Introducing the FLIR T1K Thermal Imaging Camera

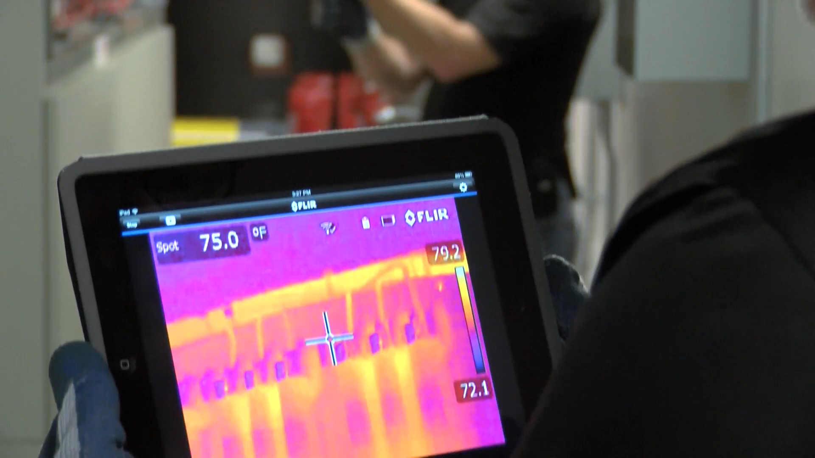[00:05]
On screen: spot 75.0°F
By tracking down troublesome hotspots you help keep things up and running and repair costs under control.
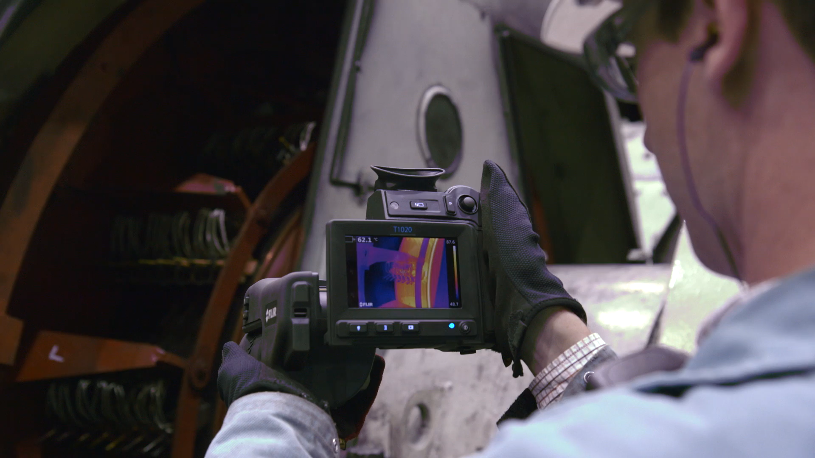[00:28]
Building on 50 years of infrared expertise and innovative industry firsts, the T1K gives you the most versatile set of tools to find heat
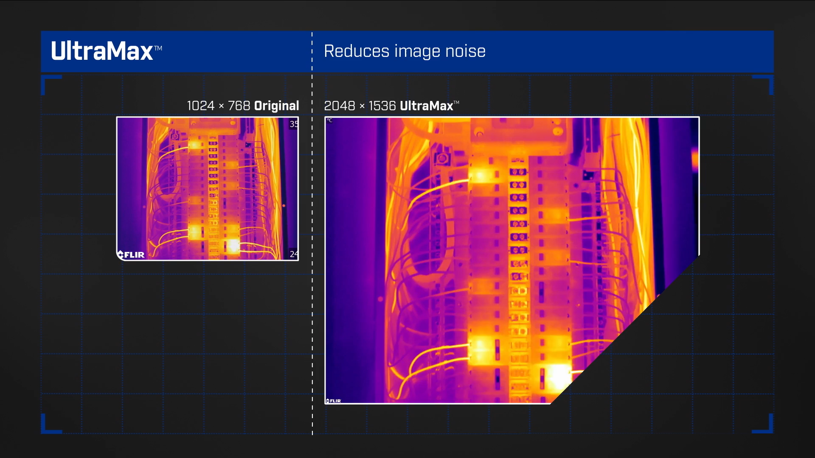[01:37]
FLIR's patented MSX adds perspective by embossing visual details onto
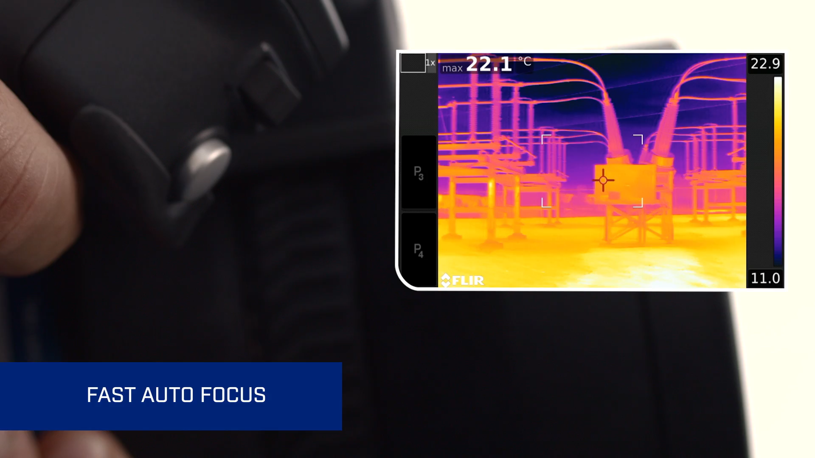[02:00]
On screen: max 22.1°C
go automatic or use dynamic manual control that adjusts to your touch, going fast for broad changes or slow for precise fine-tuning.